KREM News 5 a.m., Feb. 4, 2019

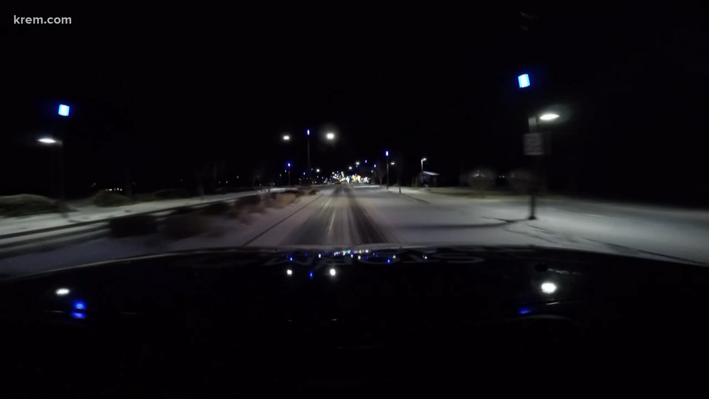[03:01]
They got a light layer of snow on the roads here in North Idaho, especially here in Post Falls, and it is a little bit slick out here this morning. So for those of you who are going to be making your commute this morning, just know if you live in Post Falls, things are going to be a little bit slick this morning as you head out, so be sure to give yourself extra time. It's also pretty cold out here this morning, and with the wind chill, you really want to button up as you leave your house this morning and make your way to work or to school or wherever you might be going.
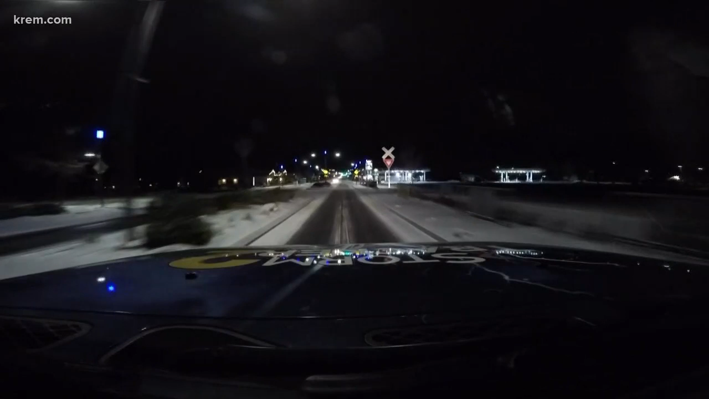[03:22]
But so far, roads not looking too bad out here in Post Falls. We will head over to Coeur d'Alene though and see how things are looking out there.